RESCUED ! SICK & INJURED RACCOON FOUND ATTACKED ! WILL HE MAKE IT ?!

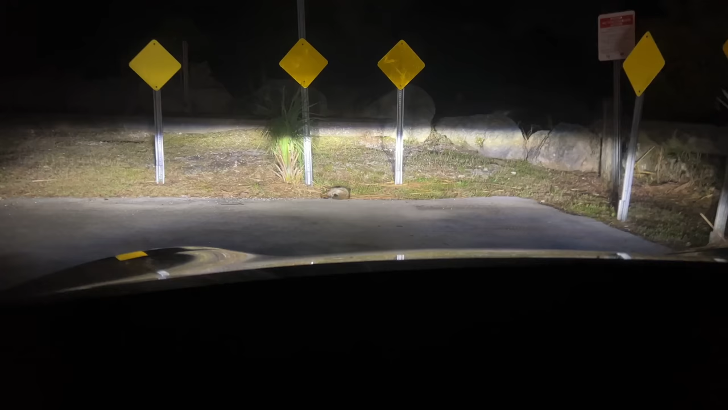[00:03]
I found a sick and injured raccoon in the road guys right here in front of my car I just was driving are you all right buddy hey hey buddy are you okay